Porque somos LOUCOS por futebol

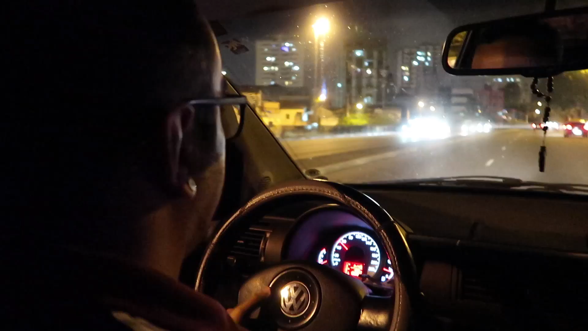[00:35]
São 7h40 da noite. A gente tá saindo aqui da moca.